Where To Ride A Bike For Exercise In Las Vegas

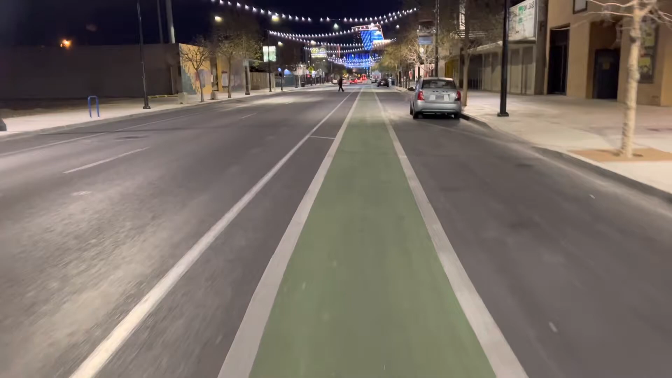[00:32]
You can see it's well lit, and there is a designated bike lane. It is a one-way street, so there's no oncoming traffic.